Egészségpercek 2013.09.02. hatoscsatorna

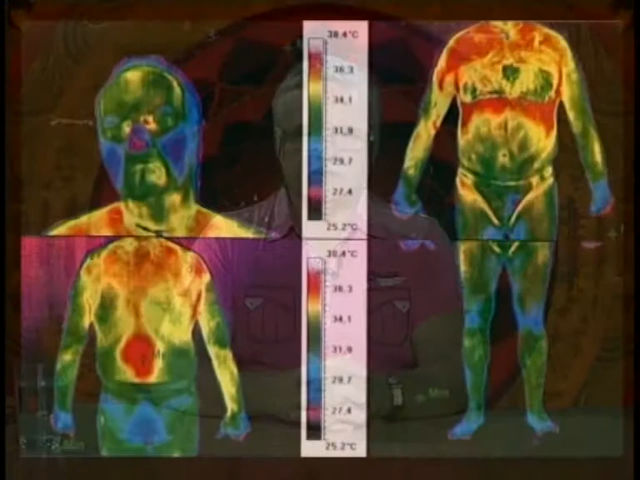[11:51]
On screen: scale top 38.4°C, scale bottom 25.2°C
Ugye először beszéltem a hőkameráról. Ha valaki ezekre a helyekre, amit említettem, az műsor elején elmegy, nem ilyen színes képet fog kapni, hanem a hasát látja csak, ahol egy sárga, egybefüggő sárga szín van. Nem az egész testet, a hasát, és amit ruhába csinálnak. Látják, milyen szép színes. A kék, minél sötétebb kék és lilába átmegy, annál hidegebb az a rész, azt jelenti, hogy érszökület van, és a piros pedig a gyulladást jelenti.
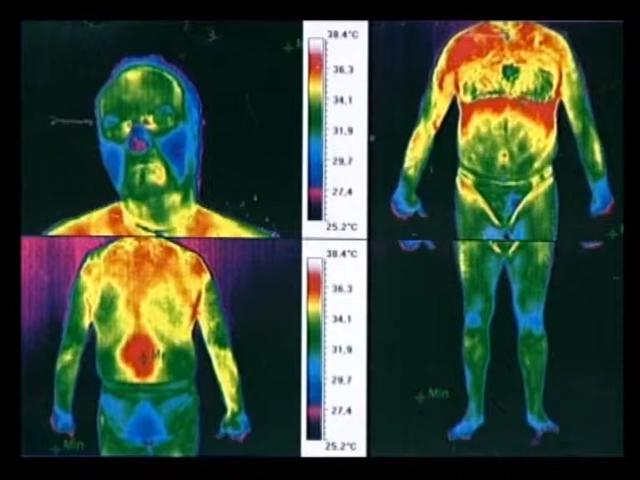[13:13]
On screen: scale top 38.4°C, scale bottom 25.2°C
a gyomornál is probléma van, meg a beleknél is, a vastagbélnél fölül keresztbe be van gyulladva, és itt is látjuk a kézfejet, hogy kék meg lila a vége, és az alatta levő képen is ott a térdet is lát, még a lábfejet is, hogy kőkemény érszökület van. Nézhetjük a következő felvételt, itt van egy szív, háromdimenziós szívfelvétel.